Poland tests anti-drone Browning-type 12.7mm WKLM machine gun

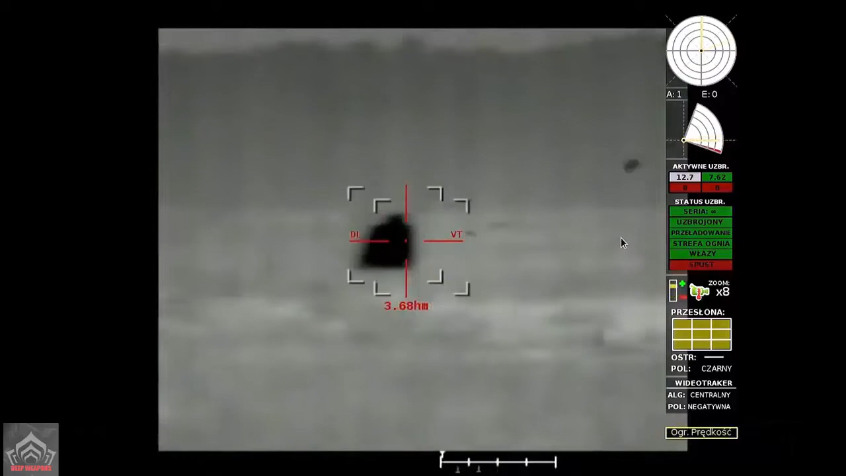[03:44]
in which the operator's actions are supported by automatic tracking of the object in the video path, and automatic mode in which the target can be captured automatically,